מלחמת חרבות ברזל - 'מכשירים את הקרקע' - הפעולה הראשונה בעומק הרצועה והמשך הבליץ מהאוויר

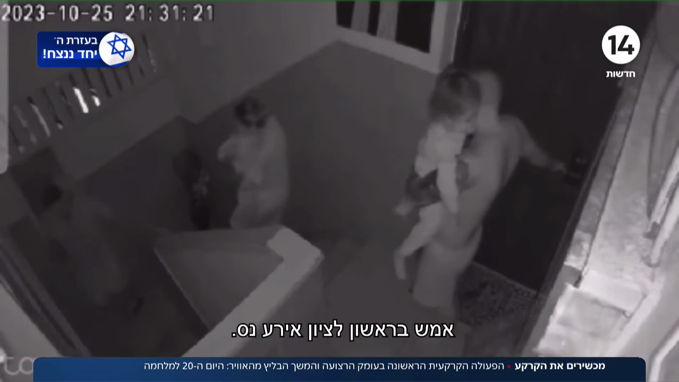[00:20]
משפחה נמלטת בזמן הזכה מביתה למרחב מוגן שניות לאחר מכן פגיעה ישירה בבניין,